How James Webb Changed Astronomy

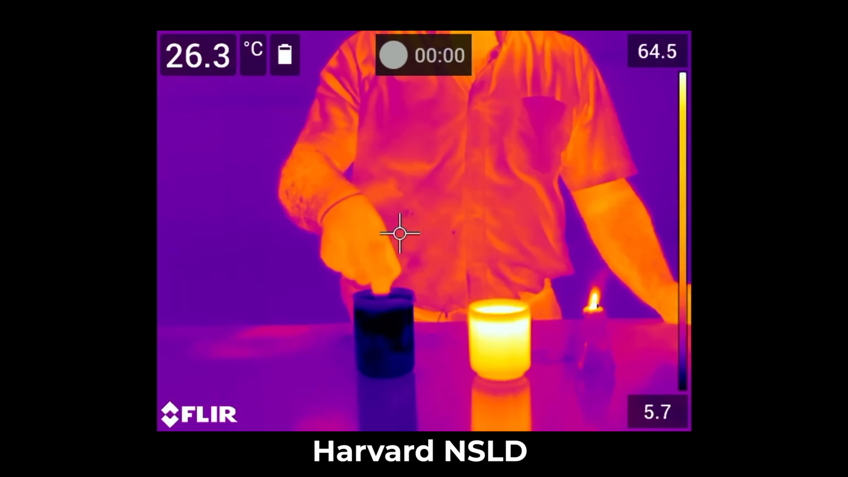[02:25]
On screen: spot 26.3°C
The hotter the object, the more infrared light it will emit, which is essentially how thermal imaging cameras work.